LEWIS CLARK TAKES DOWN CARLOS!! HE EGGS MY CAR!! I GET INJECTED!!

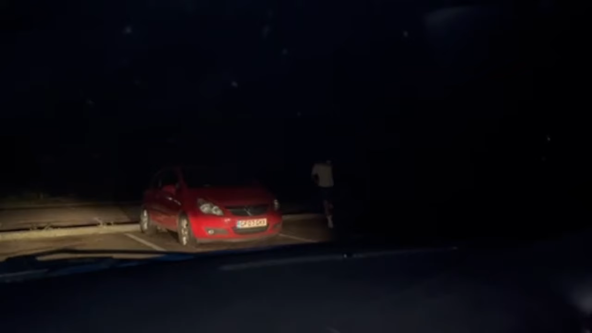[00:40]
What's he doing? So weird, man. Is he spotted? I think he spotted us, bro. What the fuck is he doing? Where's he going? Wait, is he wearing a balaclava? Yeah, and he wearing sunglasses. That's so weird, man. Is he wearing sunglasses? Why did we come... What? What's he doing? What are you doing? I don't really know. Whoa! Fucking fuck. What's he doing, bro? Huh?